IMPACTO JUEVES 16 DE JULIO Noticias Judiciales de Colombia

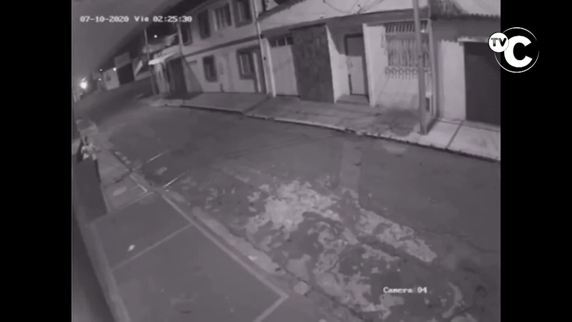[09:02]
en donde un rata que se la pasa entre el Parque La Concordia y el sector del Centenario buscando a quien robar, nada más y nada menos que se subió a la 1:00 de la mañana por estos postas que ya están allí en la calle 45 frente a Home Center.
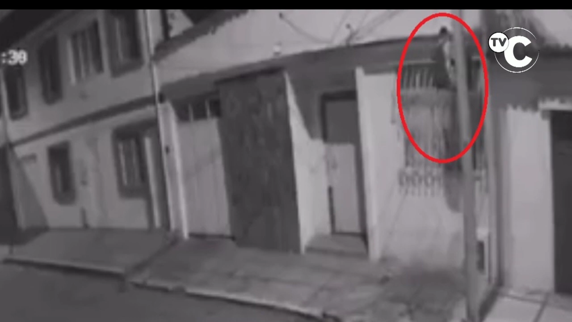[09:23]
Se subió, se entró a una casa, en la madrugada se robó bolso con computadores, con billeteras y con otra serie de elementos de valor, y luego escapó como si nada.
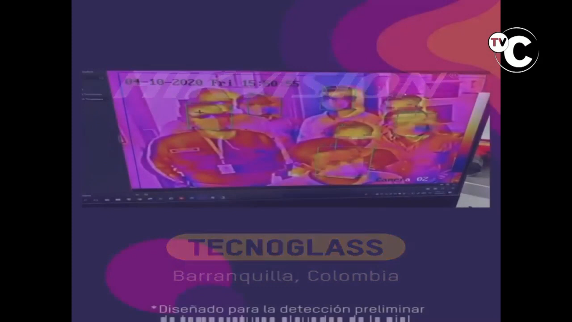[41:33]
Lancet Cámaras y Alarmas lo invita para que usted compre la última tecnología en cámaras y alarmas, que son estas cámaras térmicas, que
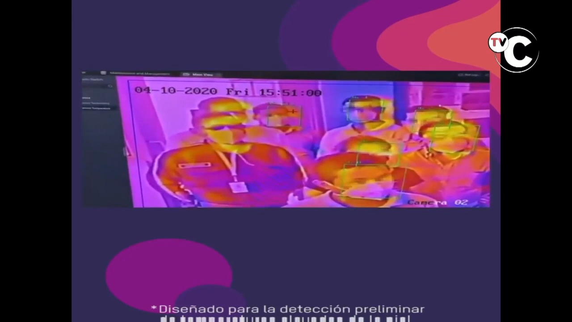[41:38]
le toman la temperatura precisamente a las personas, a todas, a cada una, pero se la toma individualmente.